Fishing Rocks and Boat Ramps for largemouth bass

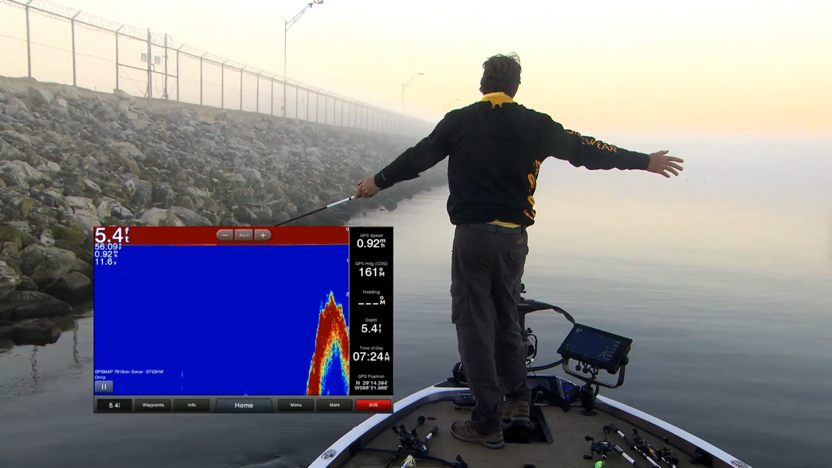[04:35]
I mean, I'm barely a rod tip away, rod length away. And it's gonna be up to 2 feet. If I go this way out here looking at my depth finder, you can see how fast it drops off.
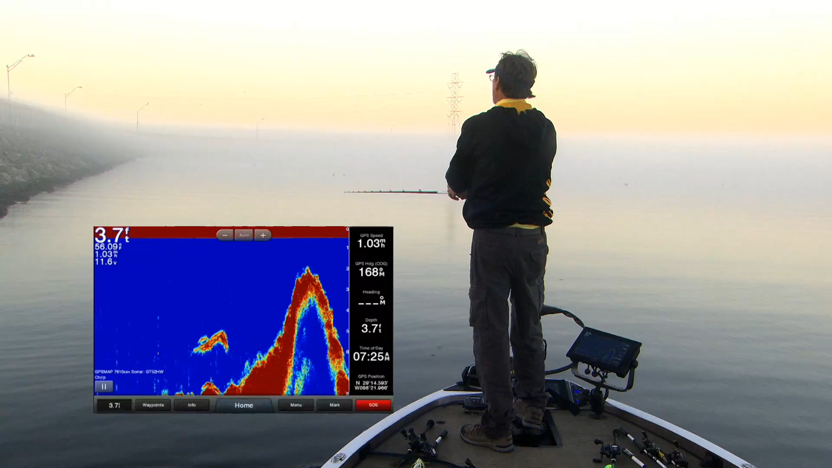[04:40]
On screen: depth 3.7 ft
And I'm kinda almost paralleling it with a little bit of quartering, throwing that shallow water and cranking it down along that drop off.
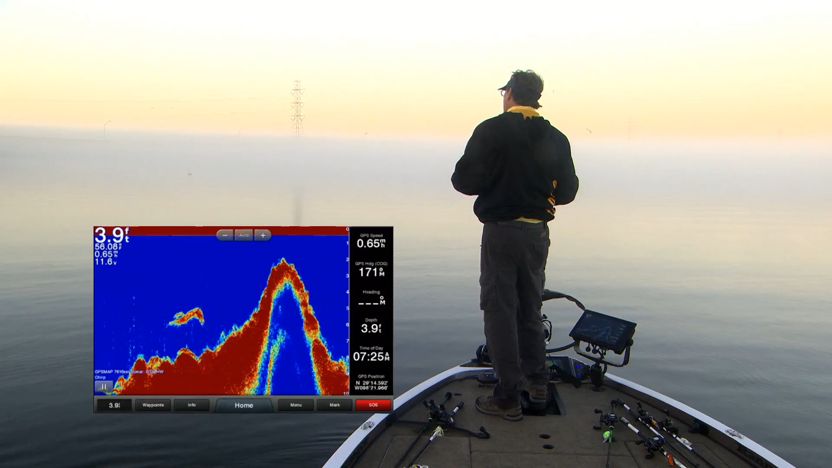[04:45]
On screen: depth 3.9 ft
And seems like to me where I can find that drop off where all these broken rocks will,
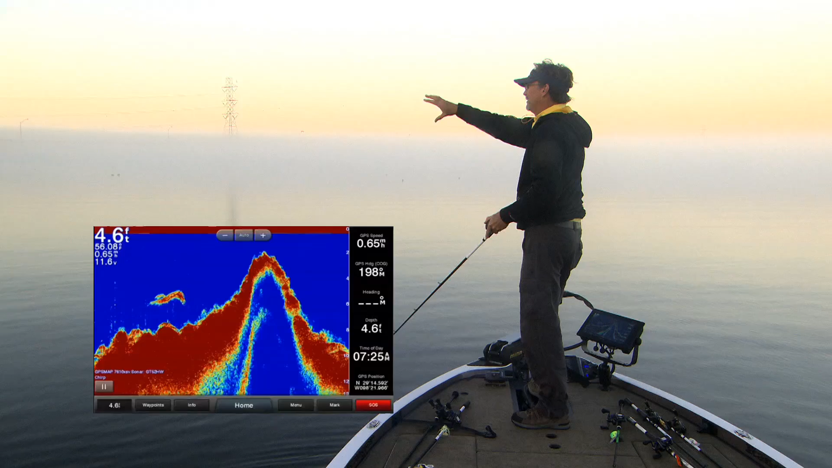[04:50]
you know, eventually end and drop to that deeper water, a lot of times I can catch them. That's not to say that I don't want to throw right on the bank,
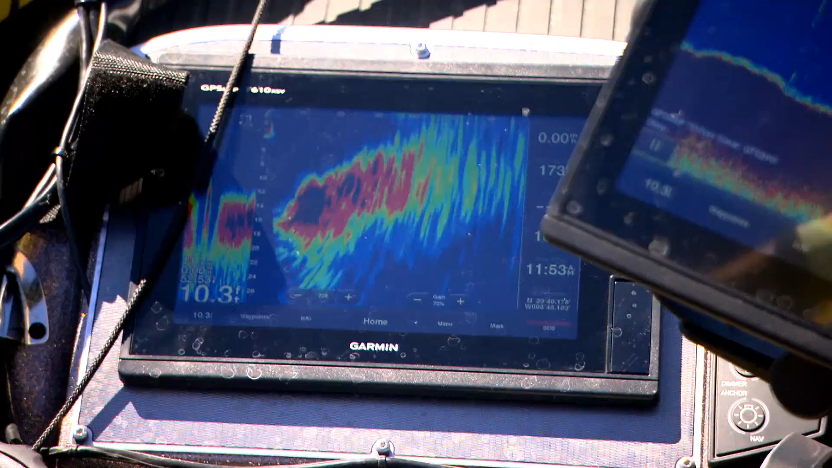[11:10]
You know, it's always amazing, these growths and changes in fishing gear and everything. You know, my 7610 that I've got right here, clear that out of the way, is showing the panoptics.
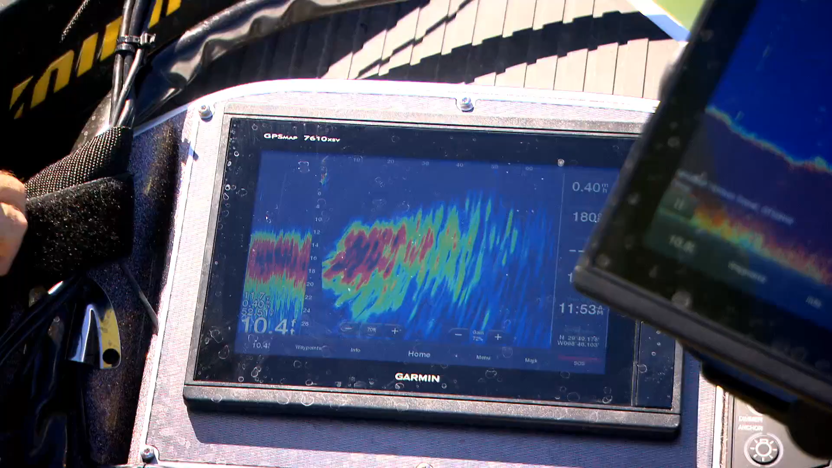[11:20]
I've got the PS21 transducer on.
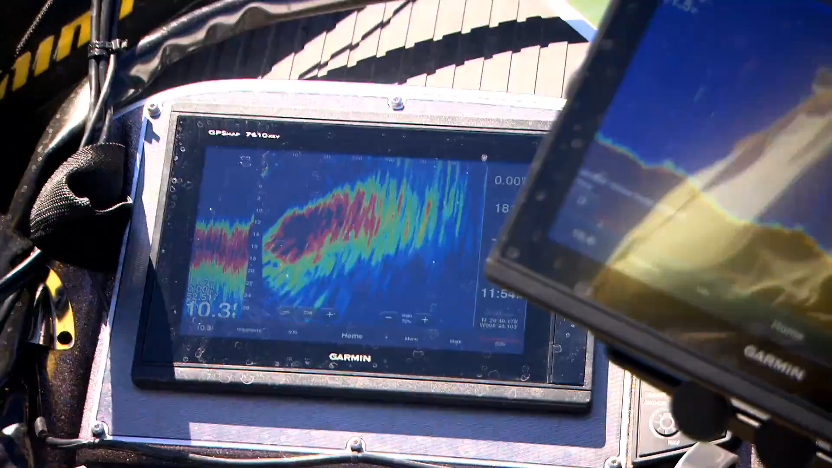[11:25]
Right now it's looking ahead of us, and you can see the bank's gonna come up. Now watch when I swing it out to the right.
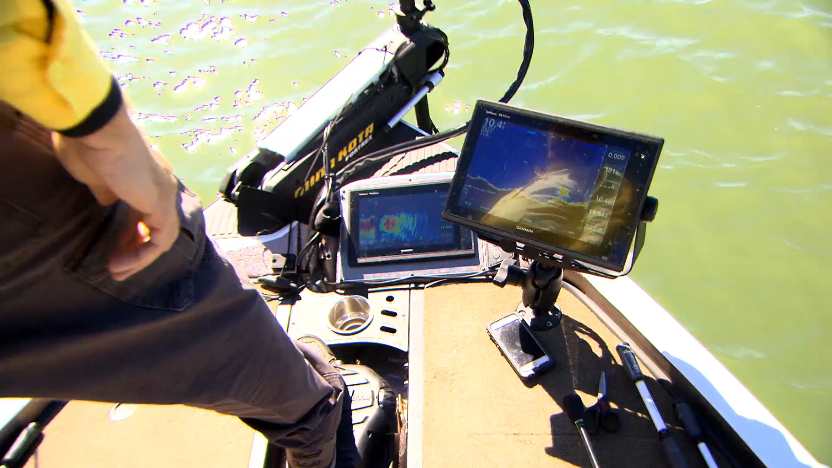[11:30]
Watch it drop down like that. And it's just instantaneous feedback.
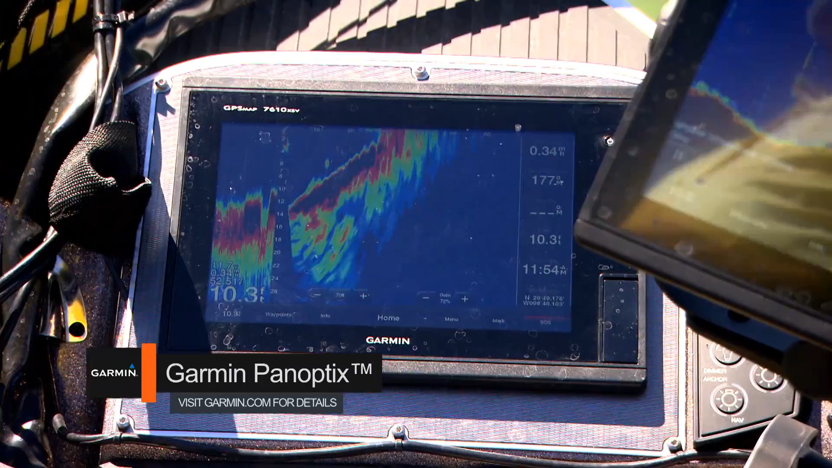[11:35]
Now I'm aiming over here to the left, and you can see the dam. It's that close and how it's coming up.
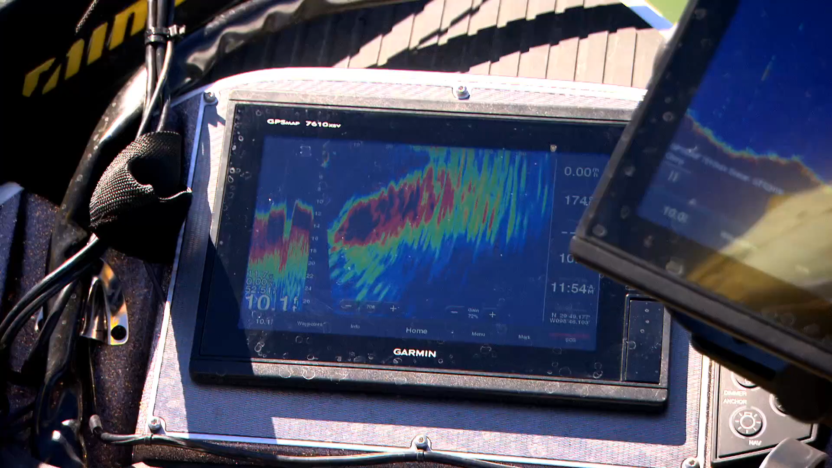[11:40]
Now what that tells me as a fisherman, and you look out here at my traditional sonar where I'm seeing some fish that were stacked up, that's right underneath me.
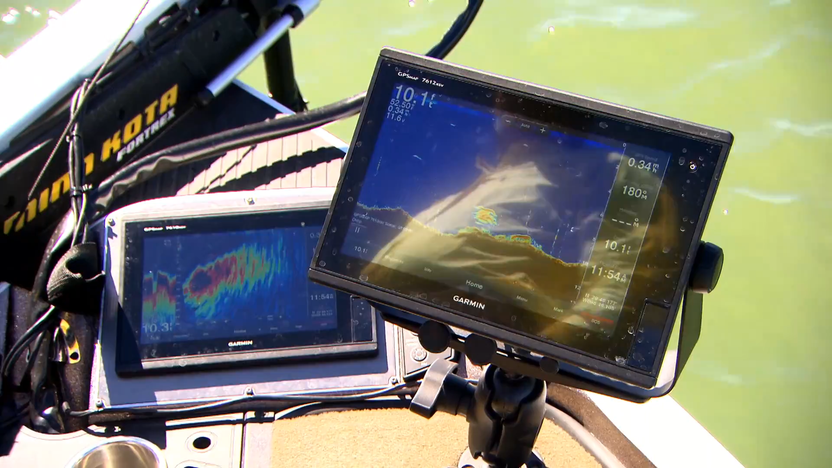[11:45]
That's what's out around and in front of me.
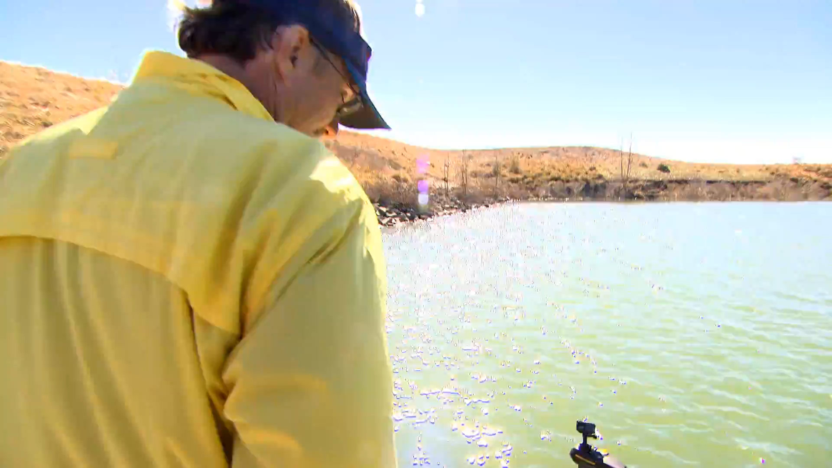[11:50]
So I can make my decisions as I move my feet up and down and go back and forth on everything that's happening around me.
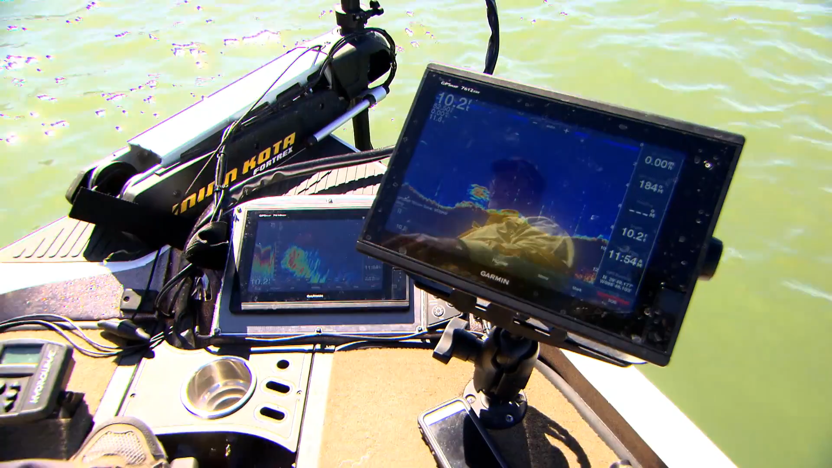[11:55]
And this is just instantaneous feedback for a fisherman on where I need to make that next cast.
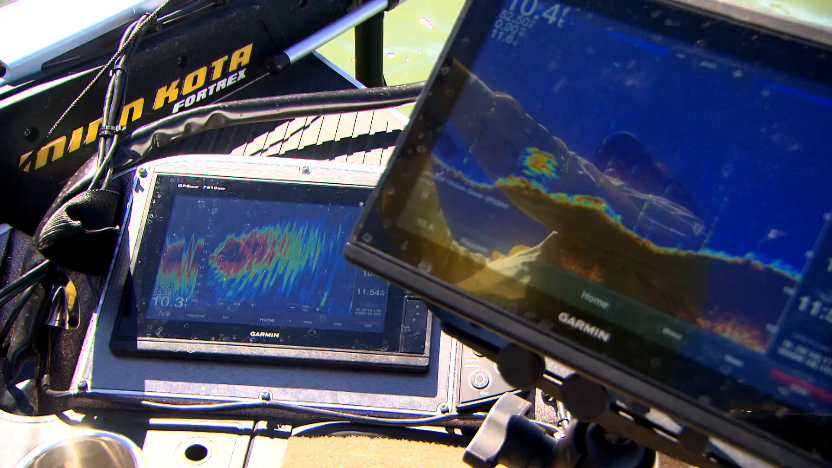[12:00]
What's ahead of me, what's to the left, what's to the right. It's not history, it's live right there. There's one.